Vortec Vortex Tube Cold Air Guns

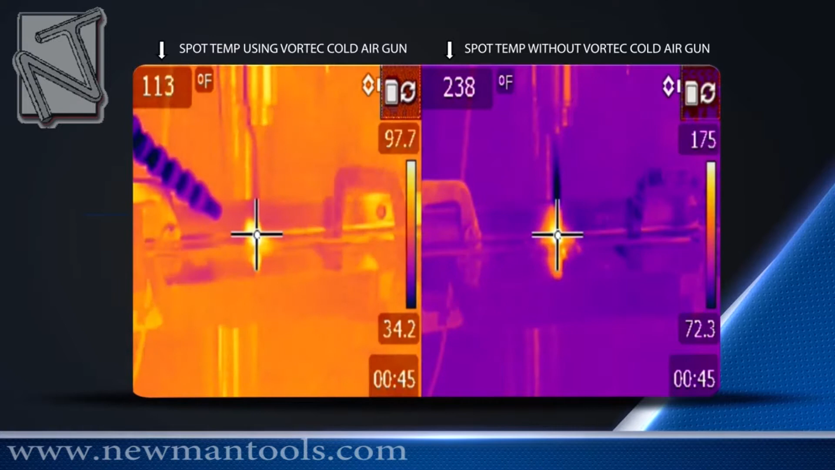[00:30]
while the drill bit with the Cold Air Gun never rises above 150 degrees Fahrenheit.